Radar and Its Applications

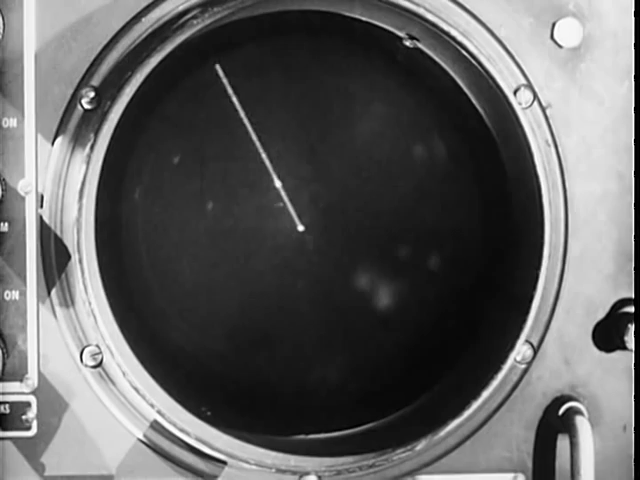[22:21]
and the presentation can be altered to show a narrowed range of search for nearby targets.
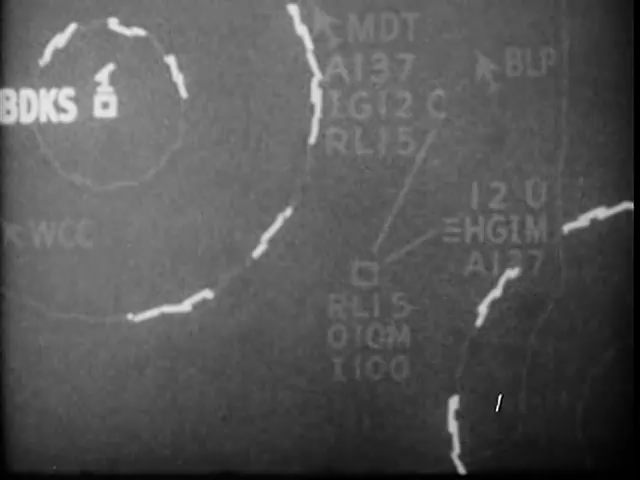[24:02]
As the range closes, the plane's radar takes over, leading the pilot to intercept and automatically triggering the air-to-air missile.
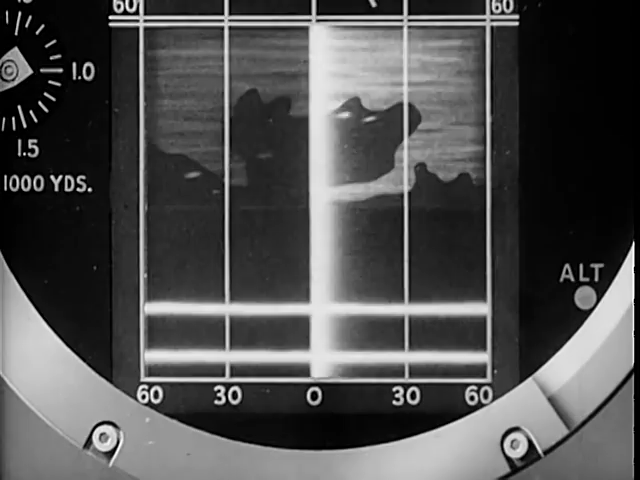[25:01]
Here, the B scope is used as a navigational aid, showing terrain features.
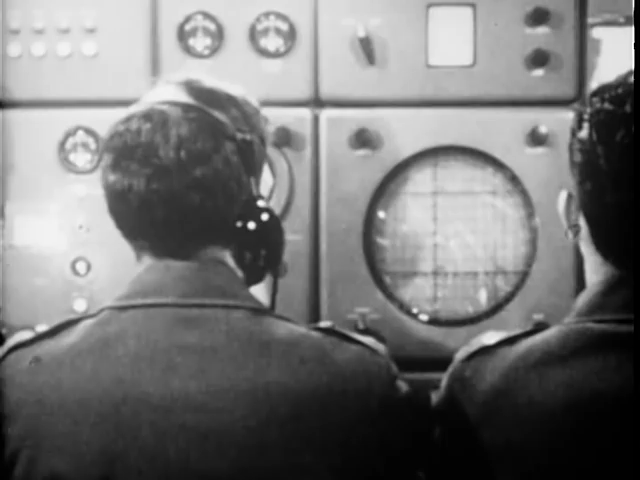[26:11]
Air traffic in the area is monitored on numerous indicators, which selectively display the information picked up by the radar.